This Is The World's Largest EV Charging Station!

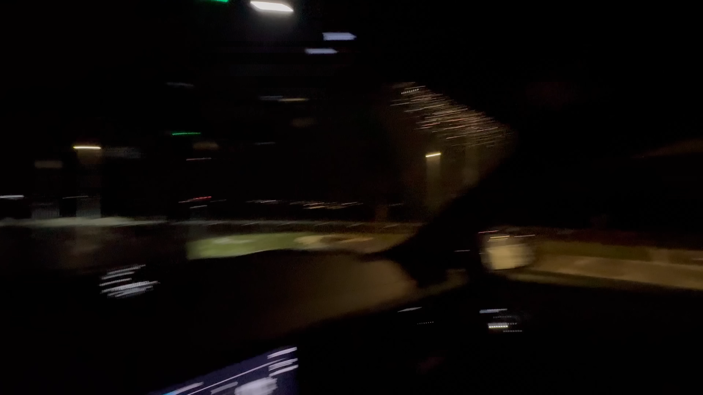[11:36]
And here we can service over 200 cars with these low power points. So it really shows that the less or the more AC infrastructure that we install,
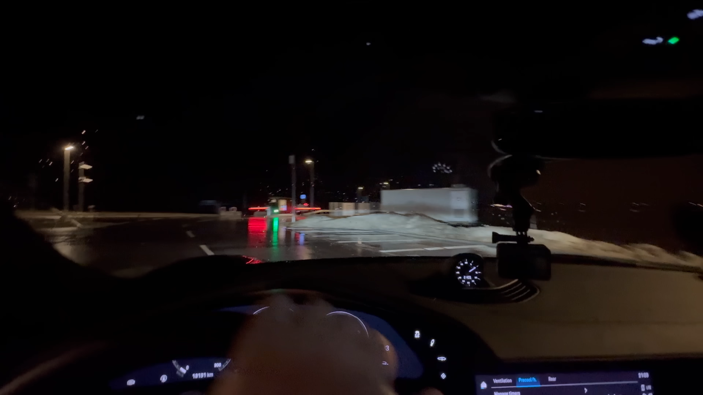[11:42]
the less we have to rely on DC infrastructure. You can see there's the train station. They have e-bike charging and parking inside as well, which is pretty cool. And the train station is actually, I think, across a bridge.
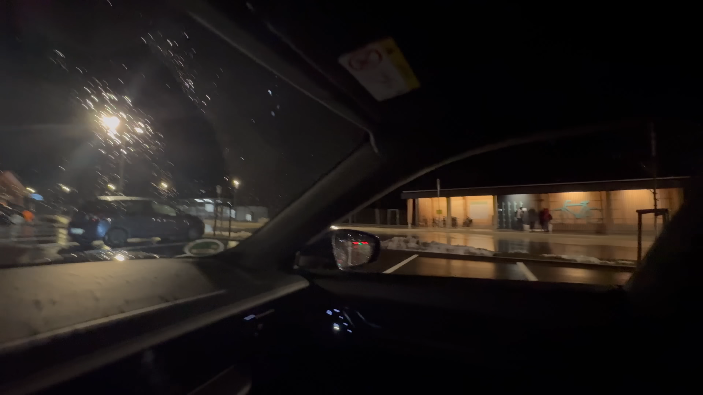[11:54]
So I'm not going to go over there. But this is what I care about, the parking lot. And you can see here's all the charging points.
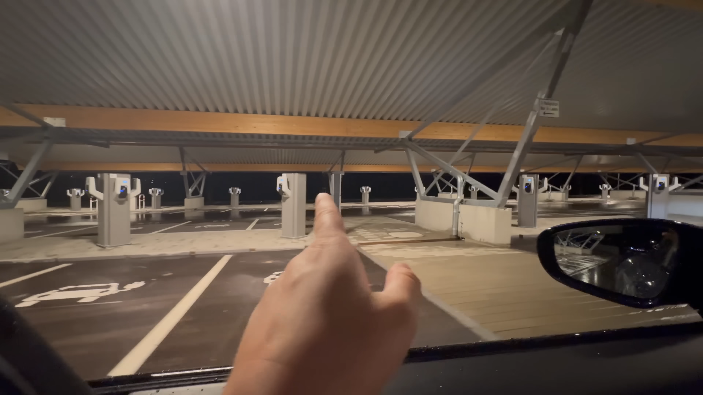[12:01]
Then you have a post where you would pay. And so they have posts all sort of localized out, which is pretty cool.
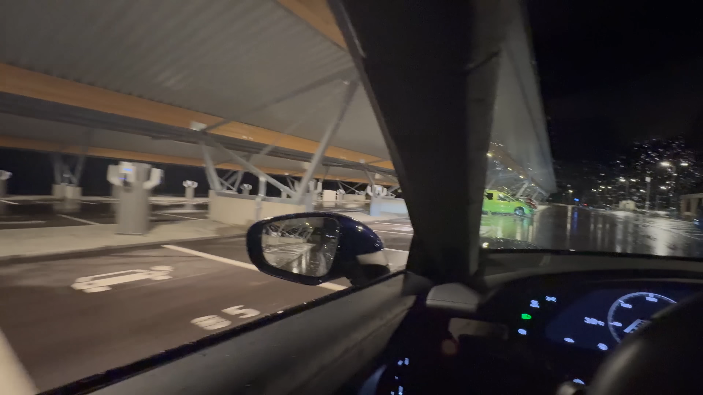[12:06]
And it just goes on and on and on and on all of these chargers.
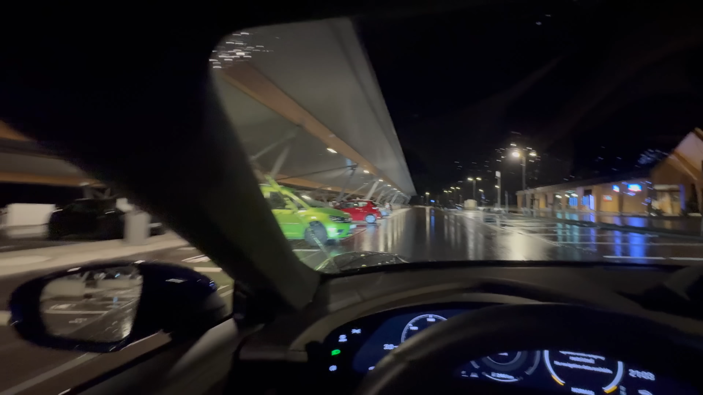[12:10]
And I really like the idea of using, you know, one post with four chargers on it. That seems to work great. So really smart.
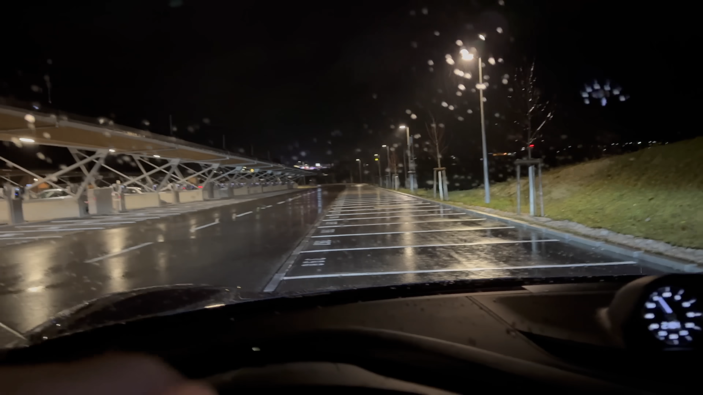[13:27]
And all of these will come off the battery as well, because I think they maxed out their grid connection with this one. So pretty cool charging points, pretty cool situation. Let's wrap up the video. Well, there you guys have it. That is the new Mecklingen charging park.